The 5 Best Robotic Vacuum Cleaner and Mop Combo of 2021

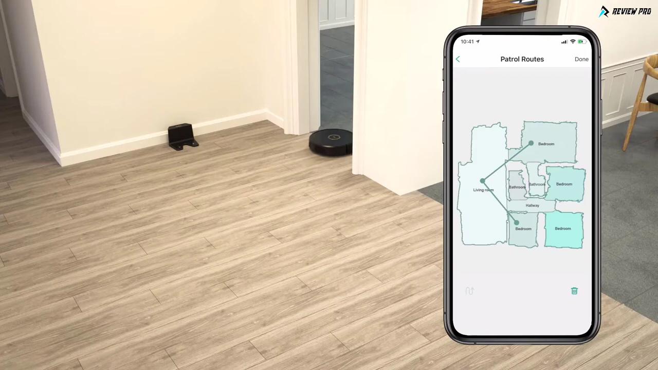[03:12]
making it easy for family members to define patrol routes among the auto-recognized rooms and set no-go zones with a Trifo home app. I wouldn't be much of a superhero if I wasn't strong.